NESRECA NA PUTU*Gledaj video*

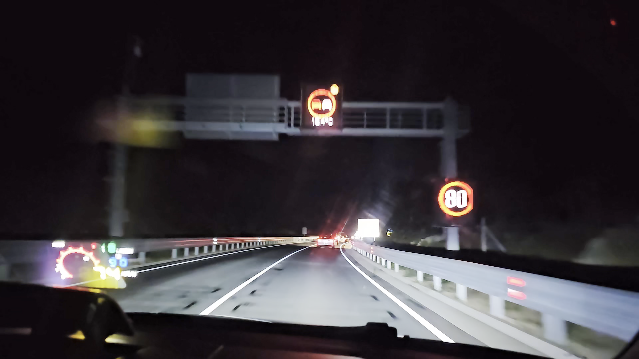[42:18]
Dok se nije put završio, išlo se preko ovoga mjesta ston, a sad kad se put završio, sad samo pravo ide. Ja vidim što ti piše, ston i ovamo trajekt za neku ostrvu ti je desno. Viza, ovo je slisko. Što je slisko, čovječ?